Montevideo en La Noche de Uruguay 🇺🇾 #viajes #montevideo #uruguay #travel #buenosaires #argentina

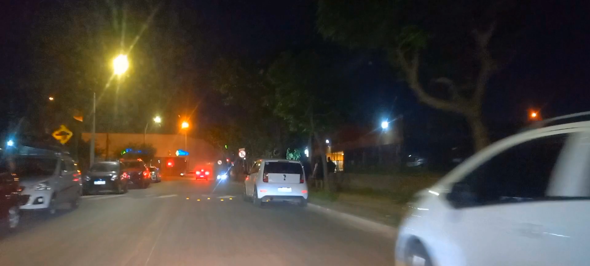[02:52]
Y también a la derecha tenemos el colegio secundario Liceo 10, Liceo número 10, que está en Mataojo, esquina Avenida Italia.
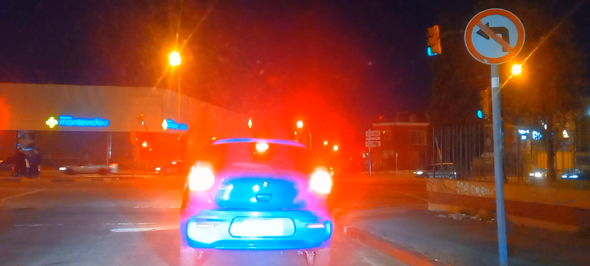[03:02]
Ahí a la izquierda se ve Grandes Tiendas Montevideo, donde era la antigua fábrica de alfombras. Ahora cruzamos Avenida Italia y seguimos sobre Mataojo.
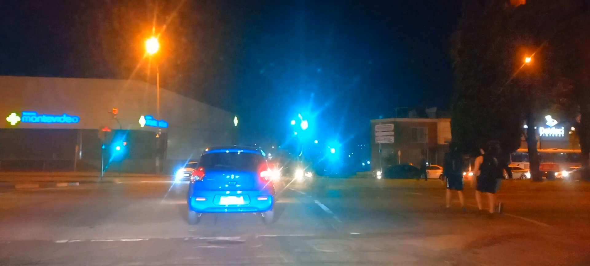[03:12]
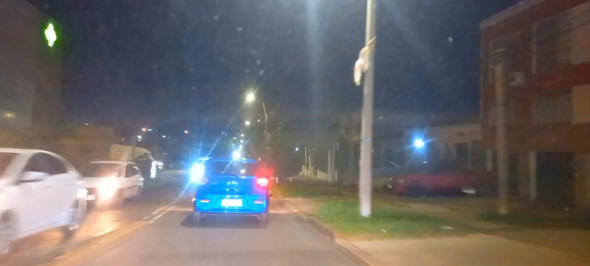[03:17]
Acá la cruzamos, acá está Mataojo, la parte destruida de Mataojo.
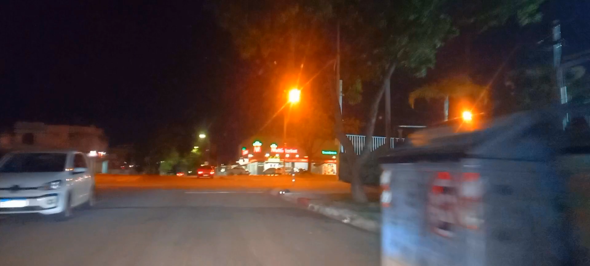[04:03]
Italia a la derecha, esto es aún zona de Malvin, aún zona de Nuevo Malvin.
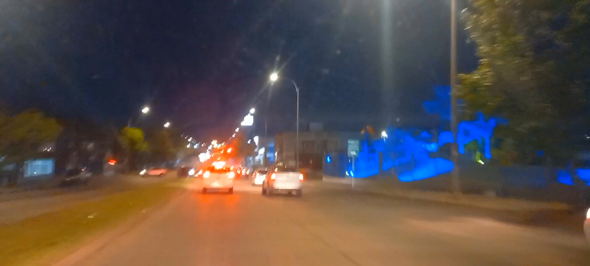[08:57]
Teníamos Cox a la derecha y nosotros doblamos acá a la izquierda, chicos.
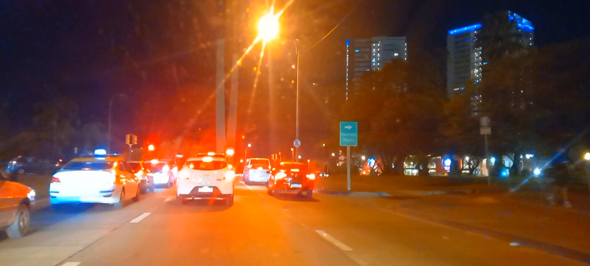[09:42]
El shopping de los Nieri, que le dicen. El shopping de los Iruja. Para los que nos ven desde Argentina no saben lo que significa Nieris. Ahí se ve la rotonda de Valle, la rotonda de los Cuernos de Valle, que le dicen, acá estamos pasando.
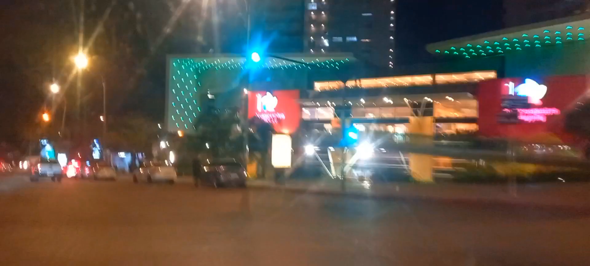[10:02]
Por el shopping, miren, chicos, tenemos McDonald's, el shopping, y acá tomamos Avenida Artigas. Avenida Boulevard Artigas. Estamos cruzando Cruz Cufré, donde está la seccional 13 de policía. Y nosotros continuamos sobre Avenida Artigas.
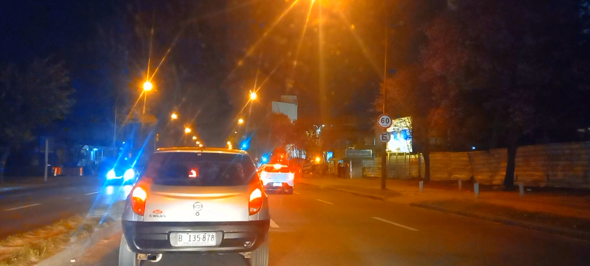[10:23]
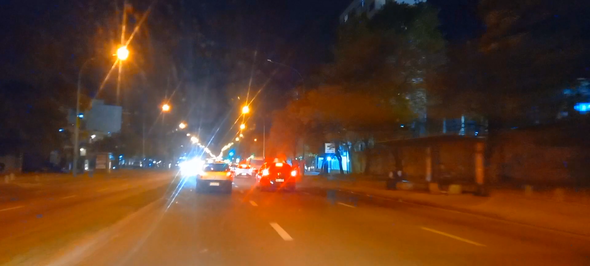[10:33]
Esta avenida más ancha que vamos a cruzar es Avenida General Flores. Esta es Avenida General Flores, la cruzamos y continuamos por el Boulevard Artigas.
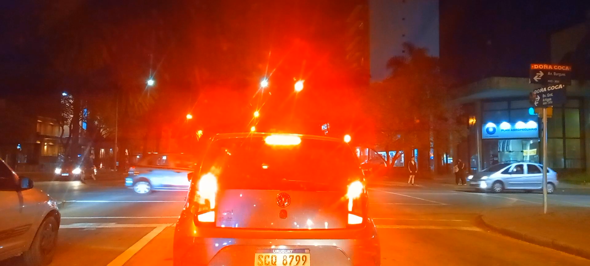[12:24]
Acá cruzamos zona de Avenida Burgues, donde está el banco de seguros. El banco de seguros, los aseguradoras de autos y casas. Ahí continuamos sobre el Boulevard.
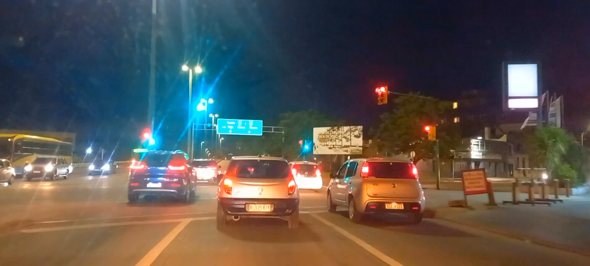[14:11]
Acá estamos cruzando la parte del puente. Acá se estaría entrando ruta 1.
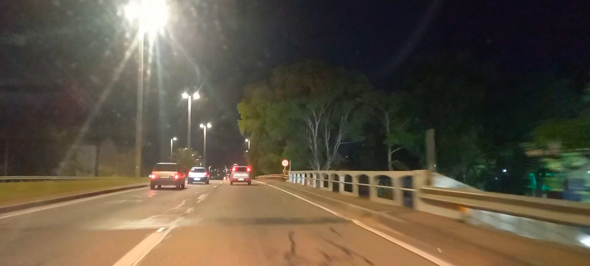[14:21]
Ya doblamos a la derecha para tomar autopista. Acá pasamos la avenida Uruguayana, fue el semáforo anterior. Ahí a lo lejos se ve el cerro de Montevideo.